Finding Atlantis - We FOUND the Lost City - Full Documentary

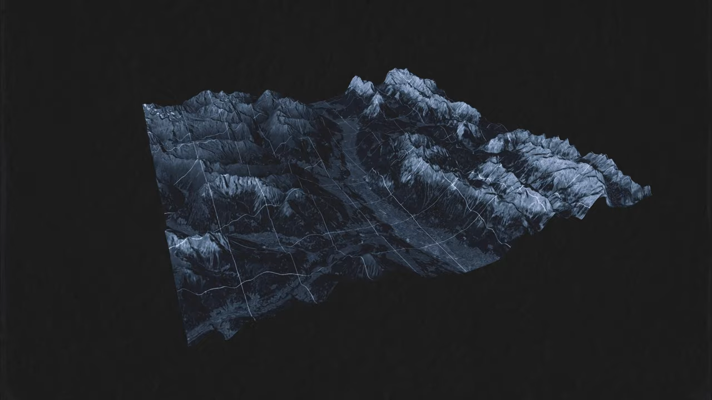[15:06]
However, this piece of land did not seem to move in the same way as the ocean floor.
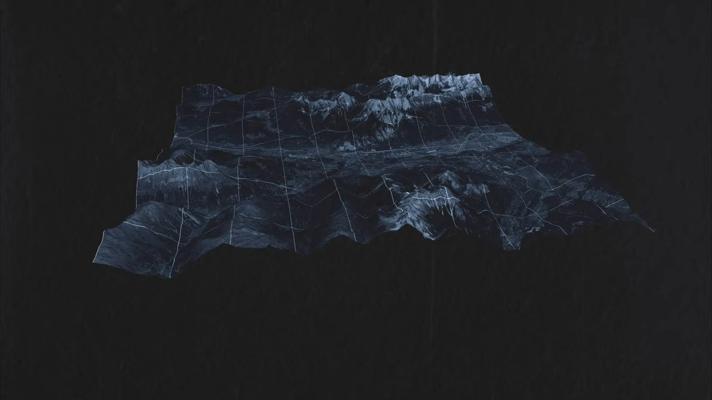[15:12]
This finding hints that there might be a submerged block of continental land in the middle of the Atlantic Ocean.
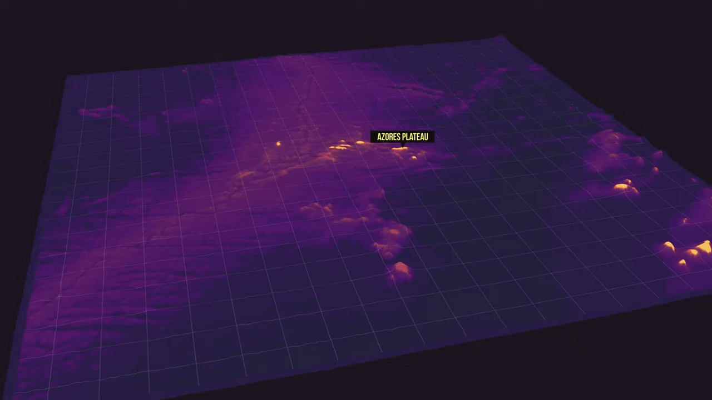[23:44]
placing these northern mountain dwellers in the region of the Azores becomes a tantalizing hypothesis.